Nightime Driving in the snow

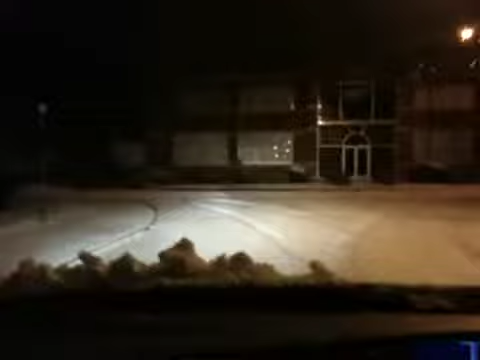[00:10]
Leave work, 2 inches of snow. And I'm not looking forward to a 40-mile drive home. And no one is fucking out.